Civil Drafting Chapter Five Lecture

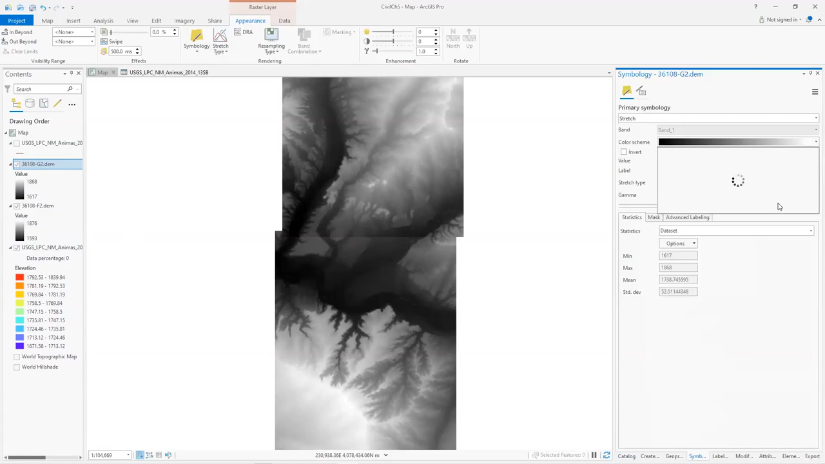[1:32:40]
So if I could make this colored image, right? So in the symbology here, I could just change this to a typical elevation. Now there's lots of elevation ones. How about that one? That looks a little weird. How about that one?
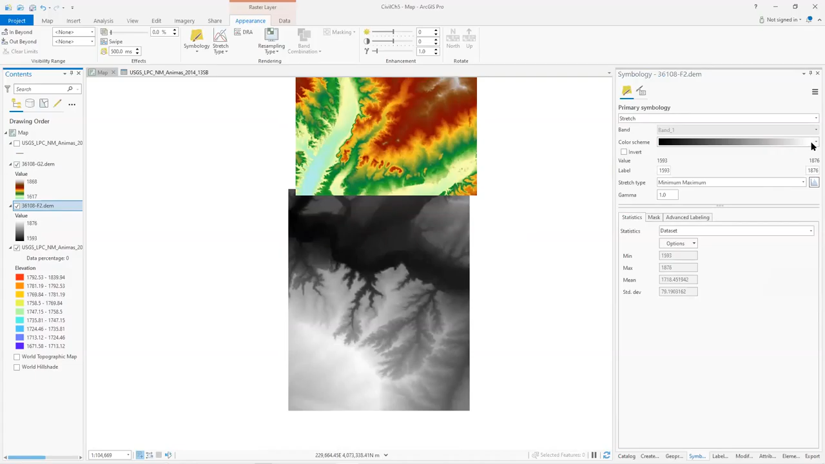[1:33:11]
Okay, so see the river and all that kind of stuff.
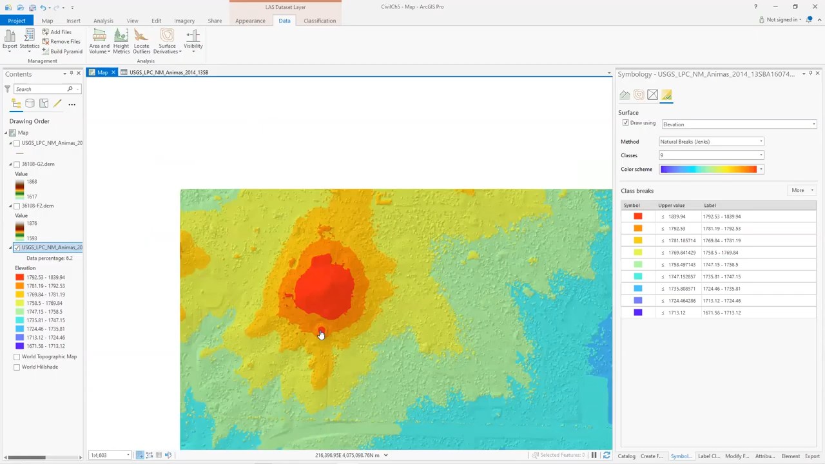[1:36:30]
And if you go to data and look at some of the analysis parts of it, you can get like areas and volumes of things. Like if I wanted to look at this water tank, it's a little, because the points aren't that close together, right? If I measure that, I don't know, do I have the measure tool? Yeah. Let's just measure, you know, from there to there. Yeah, that's almost a meter, right? So these points are, you know, several meters apart.
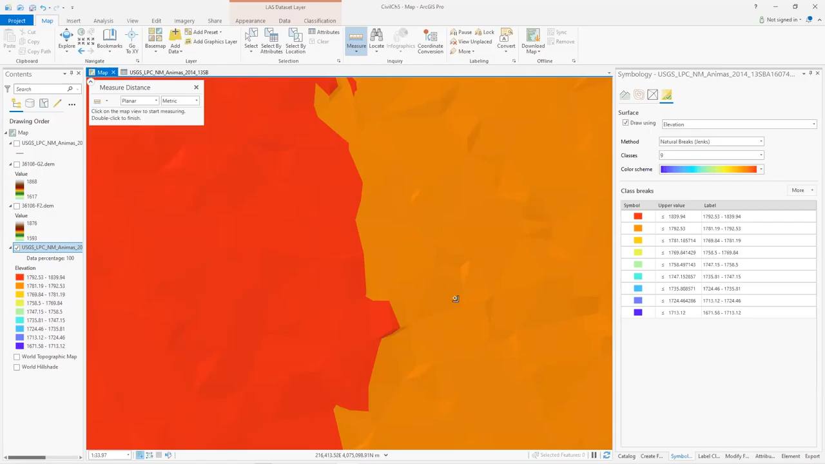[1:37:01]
So you're not going to get this nice, perfect circle for the data. So I can't pull out this nice water tank out of this data. It'll be pretty rough. So the data that you can get here, though, is you can do some other.